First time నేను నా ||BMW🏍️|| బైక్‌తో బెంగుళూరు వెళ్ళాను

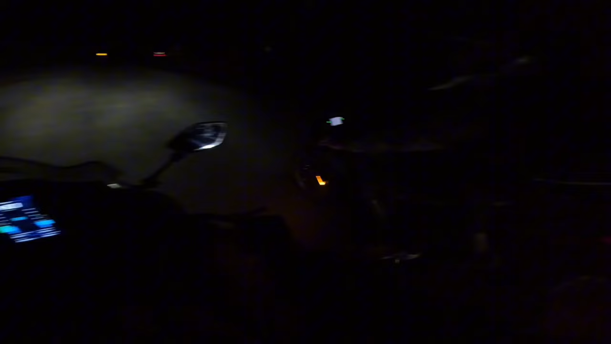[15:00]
ఏమన్నా అవుతున్నావా నా చూసిన అలా చేయని సిచ్యువేషన్ నాది. మనకొచ్చి కోలారు 80 కిలోమీటర్స్, బెంగళూర్ 143 కిలోమీటర్స్. అంటే వీళ్ళు 138 అన్నారు. పలం నేరా,
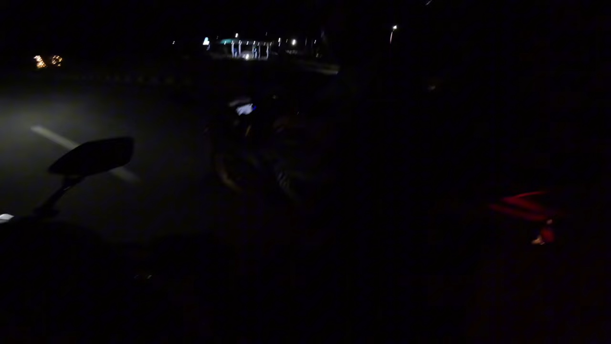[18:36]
చూసావా ఆపి బండ, బండ ఆఫ్ చూసావా? నేను ఆ స్పీడ్ బ్రేక్ నేను ఆ ట్రెండింగ్ చూసావు కదా,
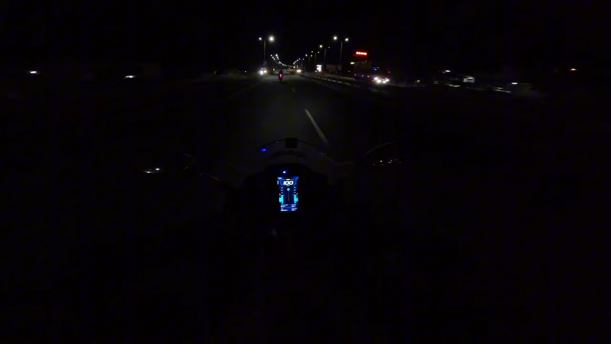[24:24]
కానీ కర్ణాటక స్టేట్లో ఎంటర్ అవ్వగానే రోడ్ అంతా బాగుంది. ఆ దగ్గు కూడా వచ్చేసింది అసలుకి ఈ మంచు వల్ల, జలుబు దగ్గు అని చెప్పేస్తే భలే ఉన్నాయి ఈ రోడ్లు మాత్రం. నేను అక్కడి నుంచి ఓడి పెరుక్కొని వస్తున్నా. ఏడనైనా చిన్నగా ఆడు చూసి ఉండాలి మీరు.